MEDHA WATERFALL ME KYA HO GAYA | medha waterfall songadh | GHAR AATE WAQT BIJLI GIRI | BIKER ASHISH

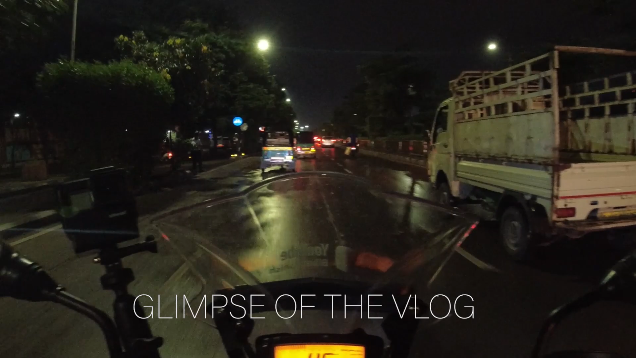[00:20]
वहाँ से आयात हमें शुकर शुकर ओ माइ गॉण और यहां पर देखो पूरा गिला हो चुका है किला हो चुका है
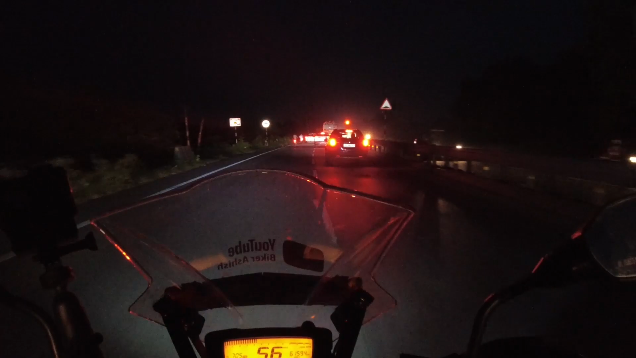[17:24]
शुरत खतरनाग कड़करी है वीजली तो सचीन पहुचा हूं मैं लेकिन ये वीजली है जो खतरनाग कड़करी है
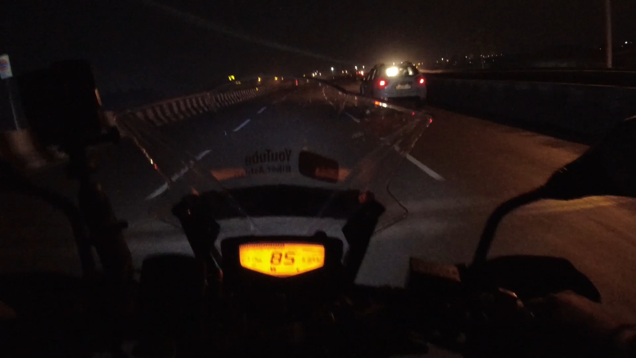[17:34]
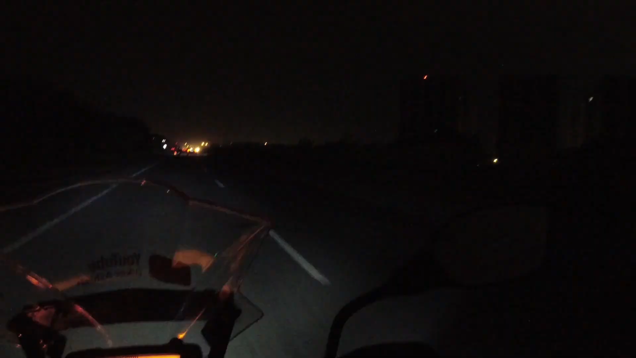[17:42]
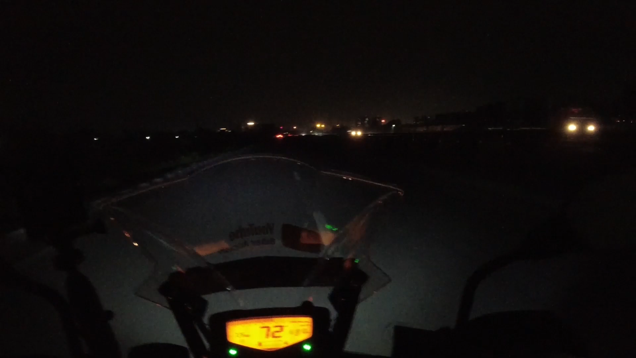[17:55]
मैं अज तो उडर बहुत जादा कड़करी है ये देखो अरे भाई
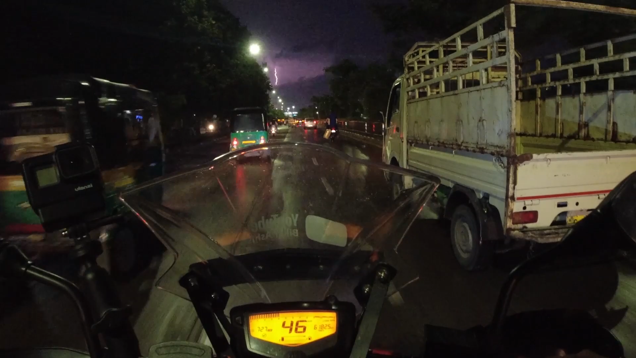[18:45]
गिला हो चुका है गिला हो चुका है इतनी खतरनाक विजली कड़क रिये
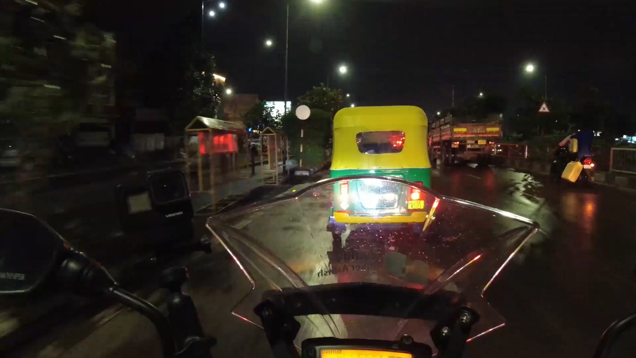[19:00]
हावा भी तेज है विजली भी कड़क रिये